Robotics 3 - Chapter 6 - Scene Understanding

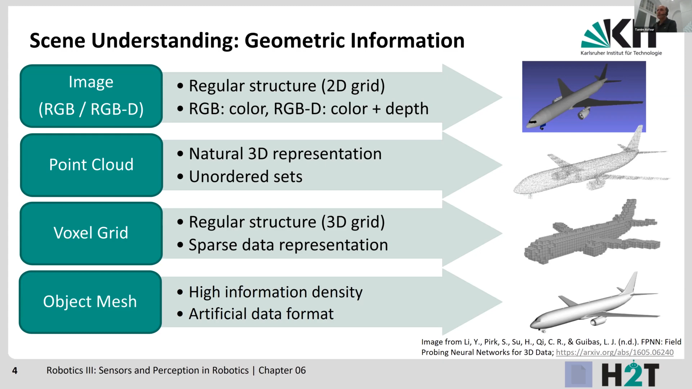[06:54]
das ein künstliches Datenformat. Das heißt, man muss sich überlegen, wie diese Polygonnetze aus den Daten generiert werden können. Ein paar Beispiele habe ich gebracht zu dem, was wir Szenenverständnis nennen, also zum Beispiel ein pixelweises Labeling einer Szene.
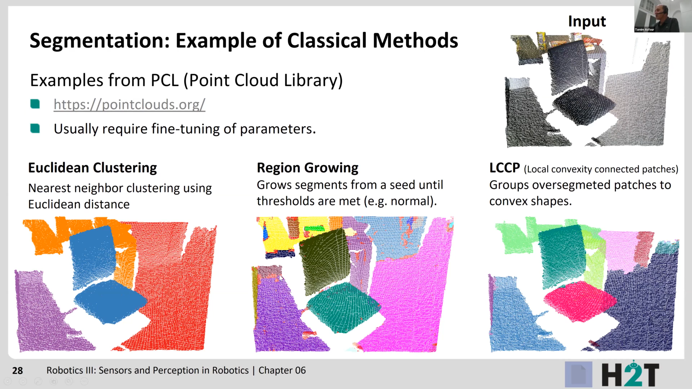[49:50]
sind da will ich jetzt hier auf die Details nicht eingehen aber man sieht hier jetzt die unterschiedlichen Ergebnisse die durch also mit den unterschiedlichen Strategien hier für dieses Input Bild realisieren es gibt natürlich aktuell wird viel daran gearbeitet oder geforscht dass man auch die Segmentierungs Probleme mit neuronalen Netzen löst das heißt wir wissen dass wir hier unstrukturierte Daten haben und neuronale Netze benötigen